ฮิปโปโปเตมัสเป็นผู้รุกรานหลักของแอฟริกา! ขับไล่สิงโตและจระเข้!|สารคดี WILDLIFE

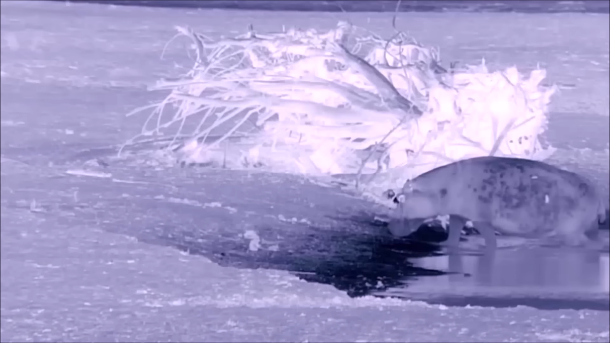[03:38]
หลังท้องฟ้าสิ้นแสง ก็ถึงเวลาที่พวกมันจะออกหาอาหารในคืนเดียว พวกมันสามารถกินย้าได้ประมาณ 50 กิโลกรัม